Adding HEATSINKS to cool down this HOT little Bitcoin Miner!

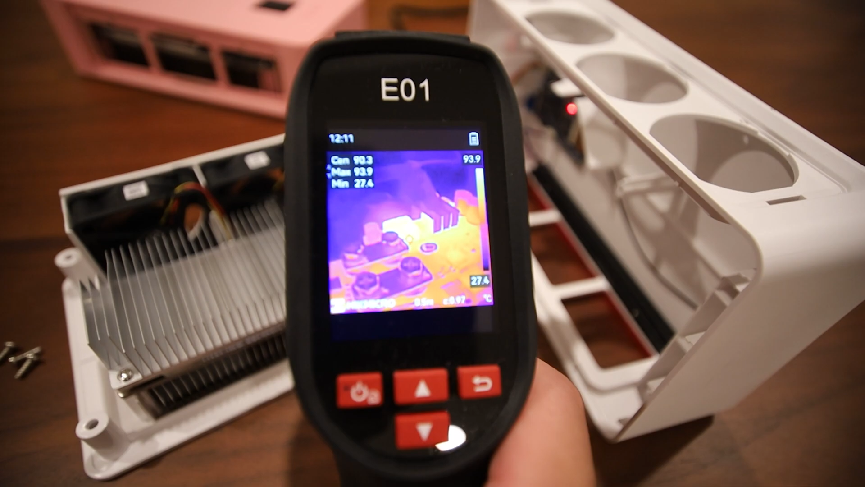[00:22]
temperature on this power phase module here or VRM as some people call it this part right there it is extremely hot
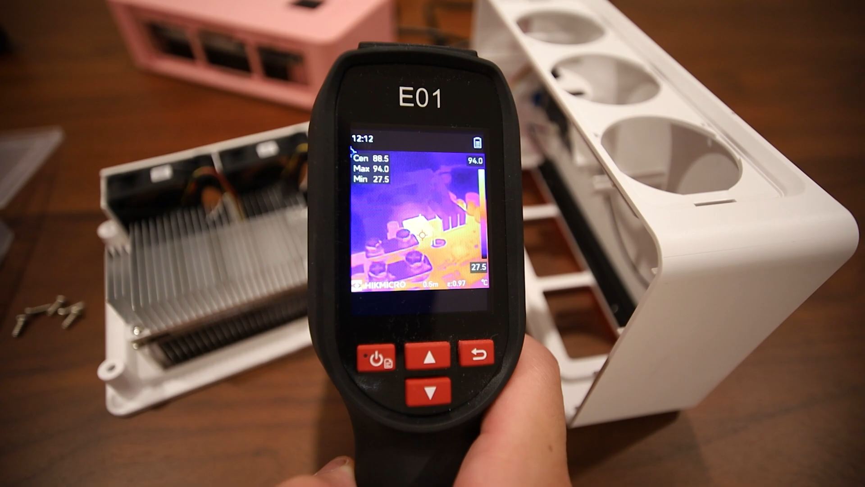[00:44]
you can see on the thermal camera here it is showing 93 degrees Celsius if I point lower it's gonna show 94 there 94 degrees Celsius so that is very hot and some other parts on the motherboard
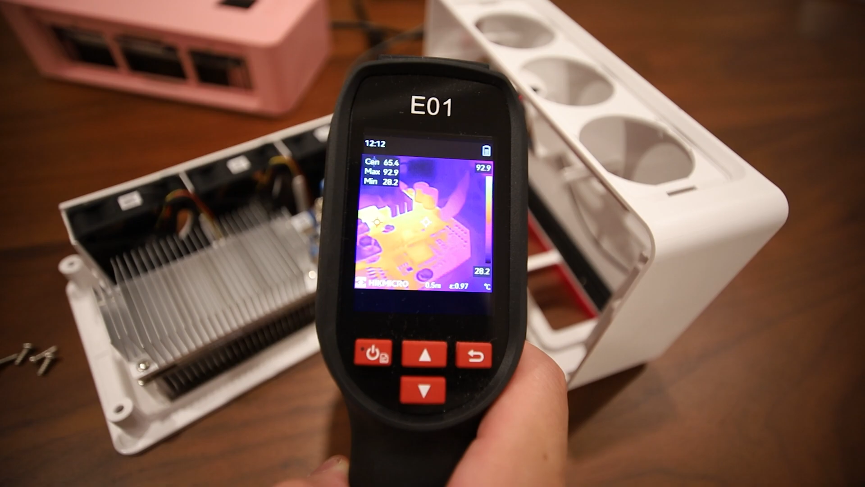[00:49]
On screen: max 92.9°C, min 28.2°C, scale top 92.9°C, scale bottom 28.2°C
also show a bit of heat this part right here is getting hot this is also hot not so much on these parts here
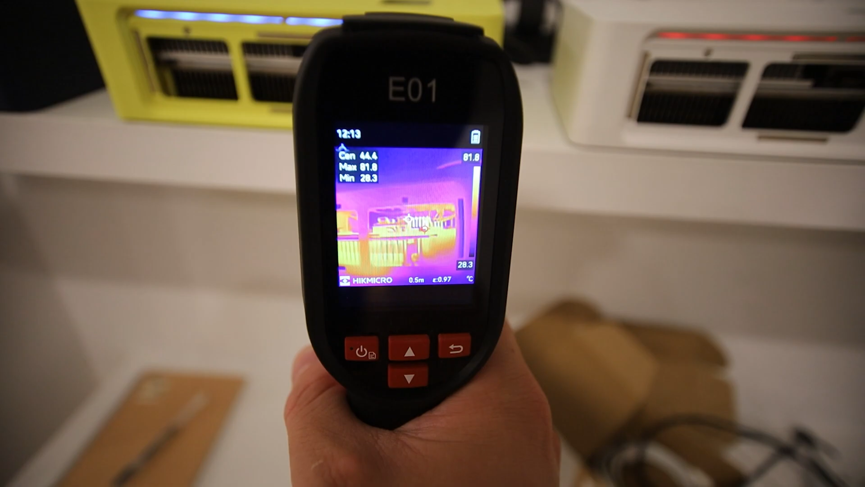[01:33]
let's say six to seven degrees Celsius okay so the hottest part we're showing about 85 degrees Celsius the hottest part there 84 to 85 degrees Celsius okay
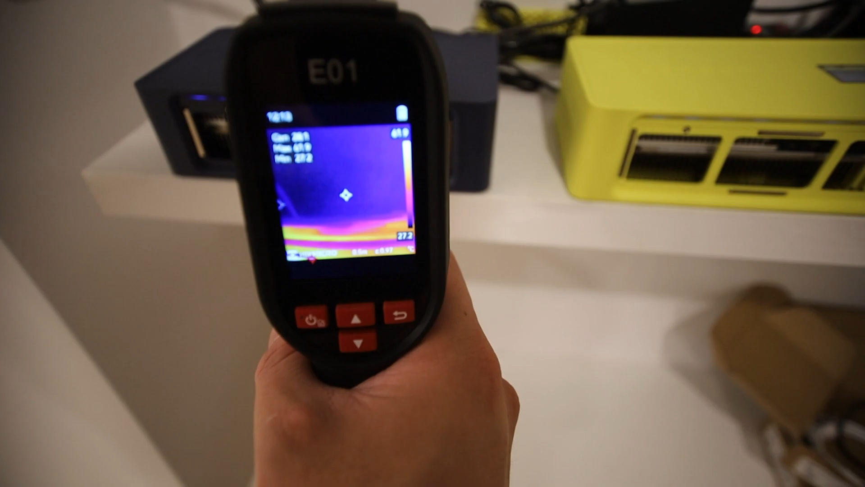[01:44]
and these are all run that part there is showing about 86 degrees Celsius
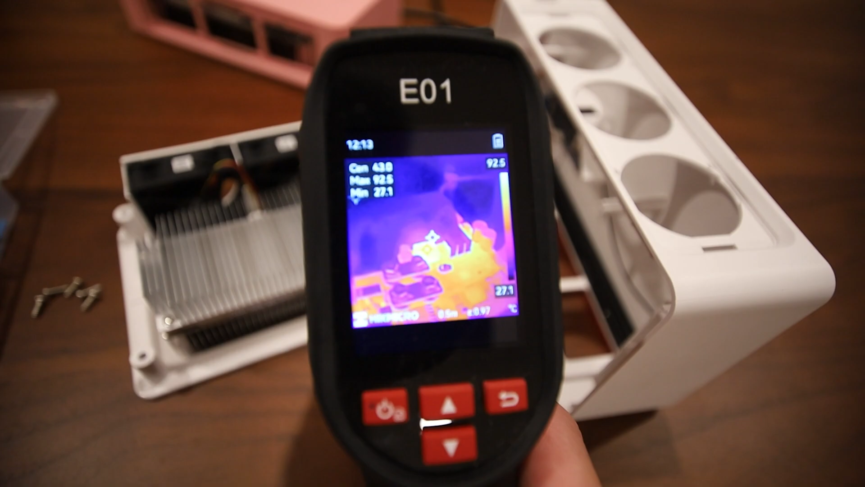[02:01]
the temp on this VRM because I feel that is that is just that is just way too hot I don't know what you guys think but let me know down below if you guys think this is way
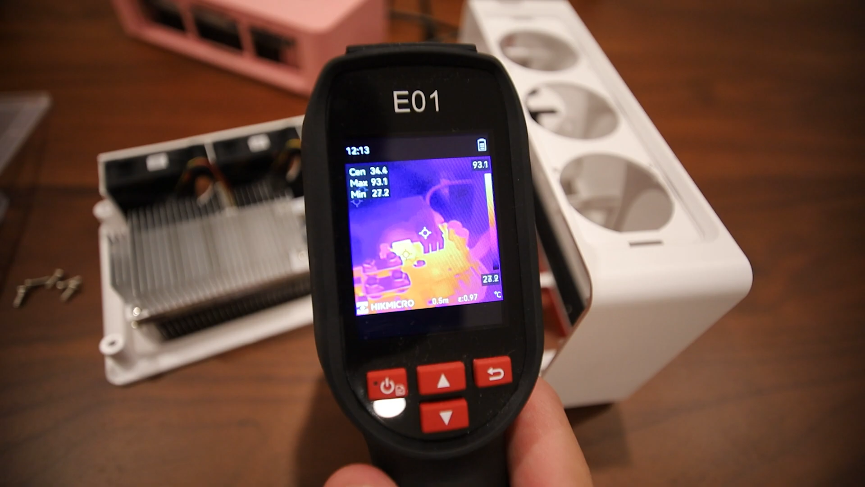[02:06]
too hot for one of these Avalon Nano 3s which this is running on high mode right
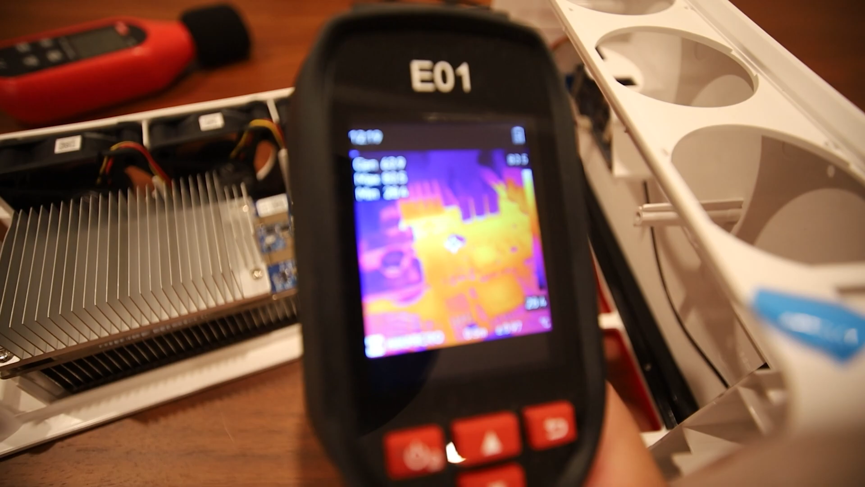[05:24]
okay so this is you know I'm going to let this go for a bit but it looks like we've
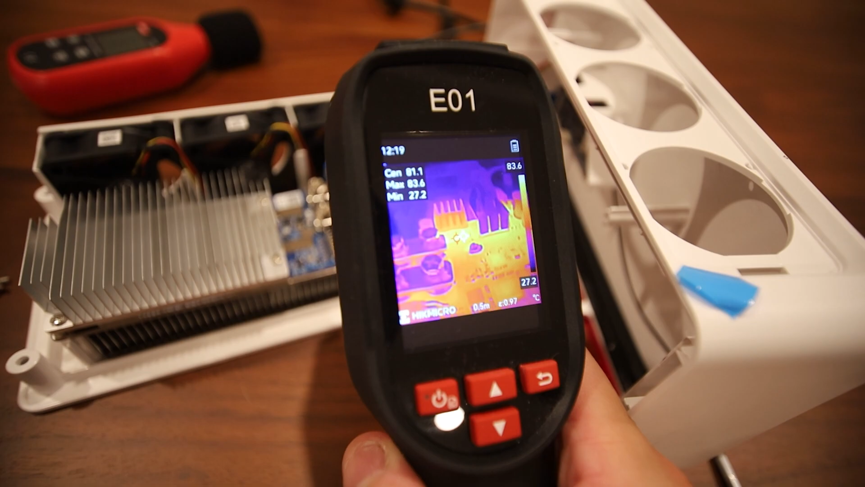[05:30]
On screen: scale top 83.6°C, scale bottom 27.2°C
already dropped down 83 we're back down to 83 degrees Celsius so it was about 94 you guys saw that let me just verify we are on
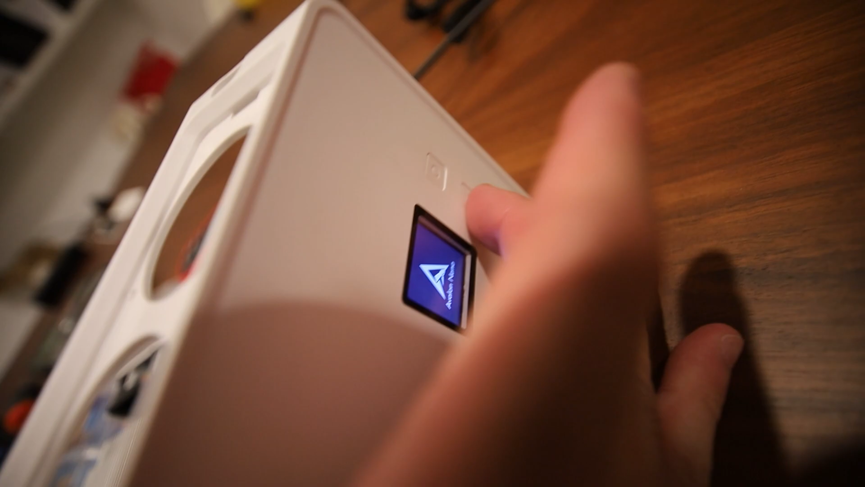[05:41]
high mode still okay yeah we're still on high mode still mining on high mode looking at the top of the heat sink there it's about it looks like it's already getting some heat transfer about 60 60 degrees
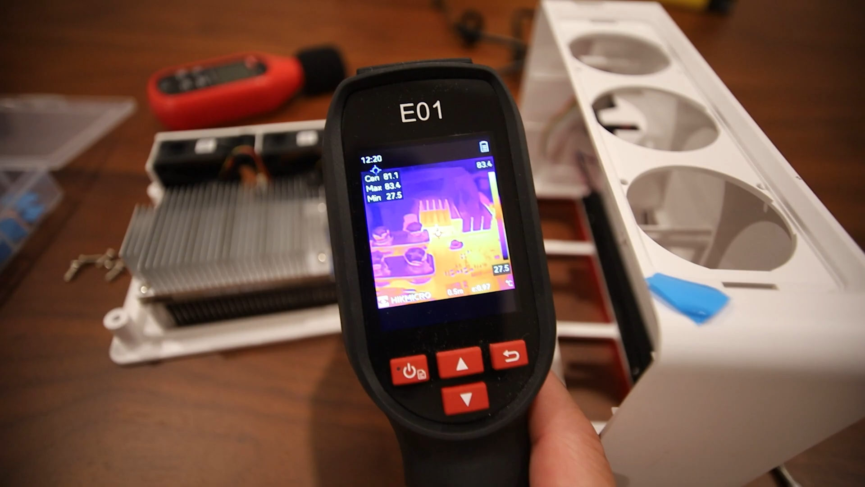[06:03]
Celsius 50 62 degrees Celsius okay the hottest point the MOSFET is the VRM is showing 83 degrees Celsius so it looks like that helped just by placing that copper
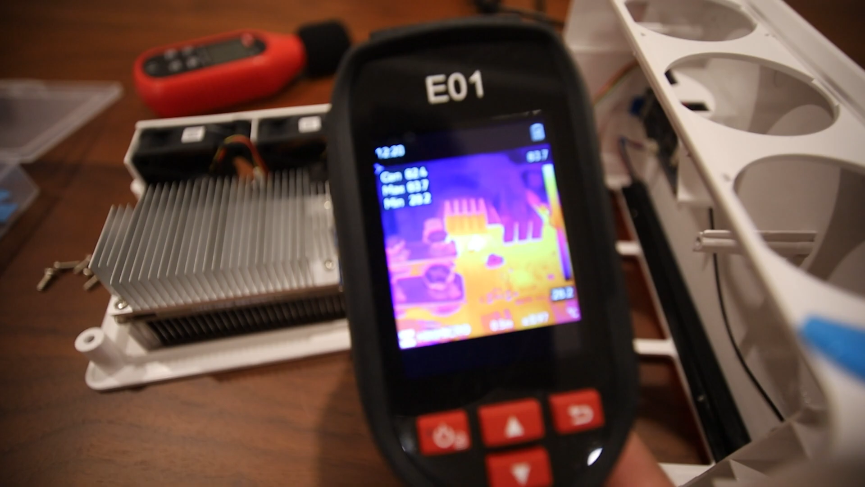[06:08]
heat sink on top we've already dropped about I'd say 10 to 11 degrees
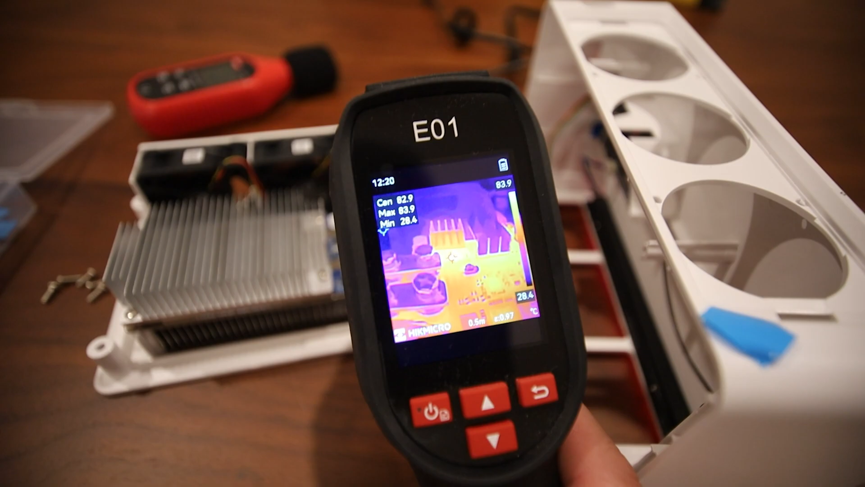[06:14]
On screen: max 83.9°C, min 28.4°C
Celsius but of course the cover is not on and I already showed you the example from those other